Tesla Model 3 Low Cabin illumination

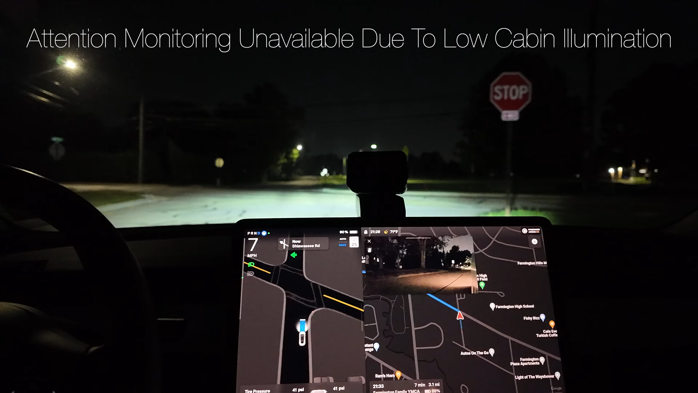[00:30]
so this is good but um i had it on a drive that it
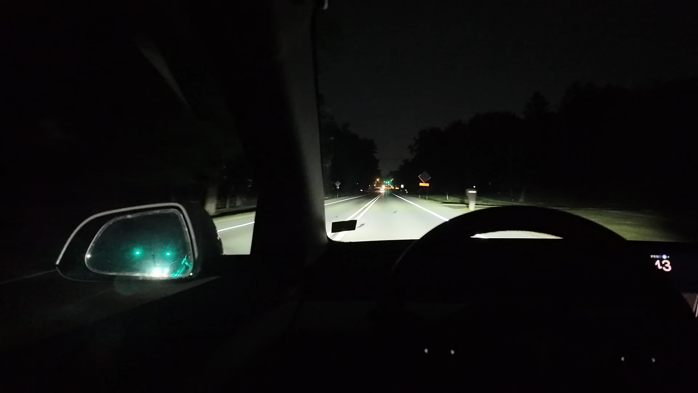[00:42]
told me that it is not possible because it's too dark in the vehicle so i don't know why it's not too dark right now attention monitoring low cabin illumination there i got this now
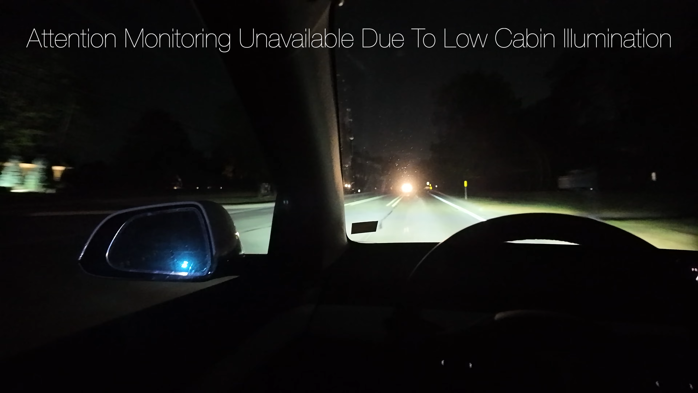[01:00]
and now it wants me to touch the steering wheel so now i got the message that's the message we want to see avoid or work now turn right to stay on oakland drive no we don't
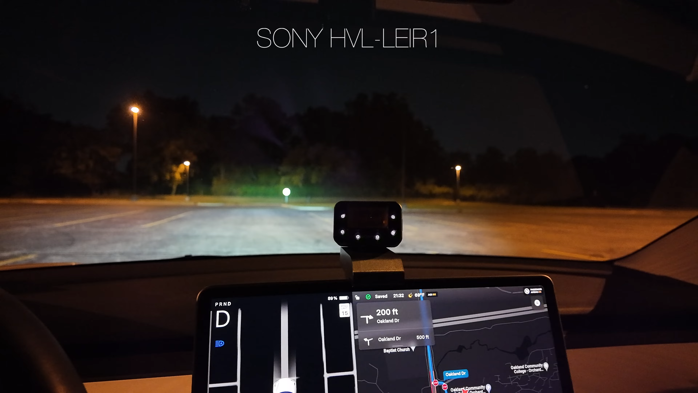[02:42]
we're driving back a little bit now turn right on to drive the same area again the same stretch of road where we got this message that the cabin illumination is not good enough
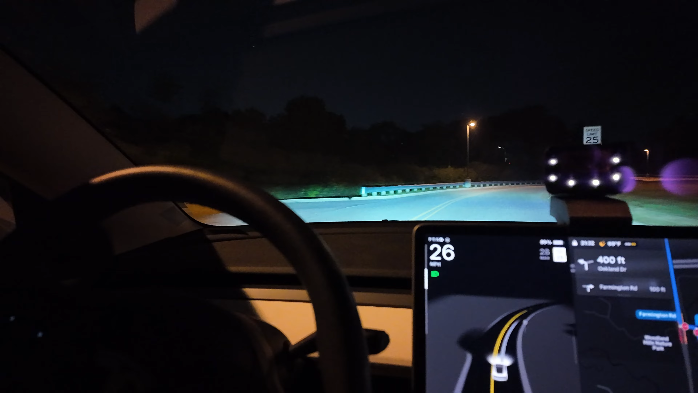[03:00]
and then we're going to see if it happens again now turn left to stay on oakland drive the infrared oh it's unpaved even oh nice look at that unpaved road so now turn left onto bernadine drive okay let's hope it drive it doesn't drive it to a ravine
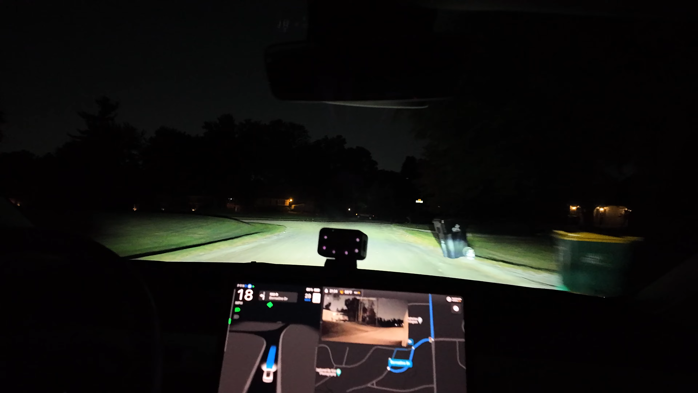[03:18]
here we go and it's super slow
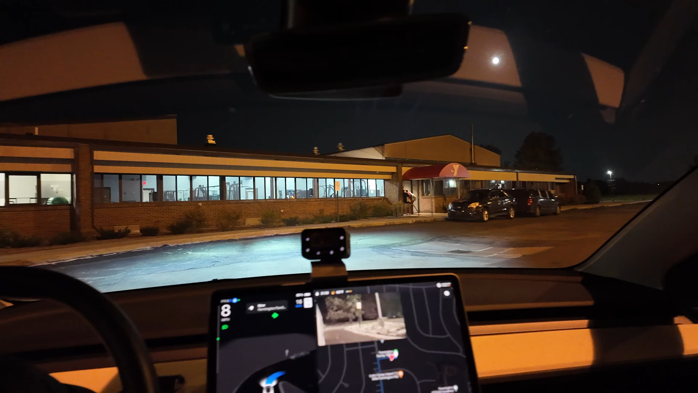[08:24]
that was a destination reached okay so that is concluding our drive here and confirming that the infrared additional light here is going to help with this we are getting attacked by a spider
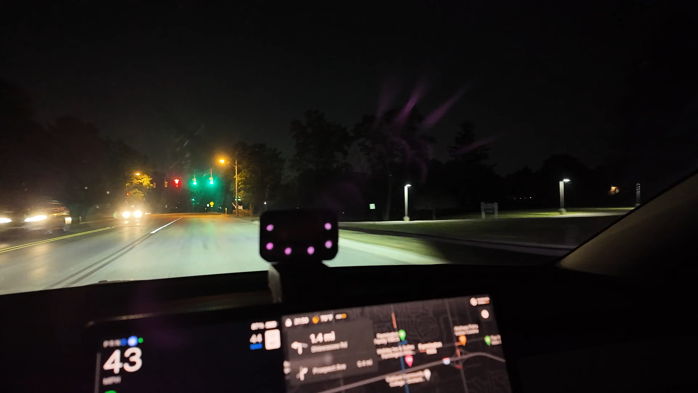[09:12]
but adding infrared lights here by the display for example that that helps the situation drastically so there's no more attention monitoring not possible because of the light conditions so that went away by using this little light here so you can see this in the camera here how the infrared is on you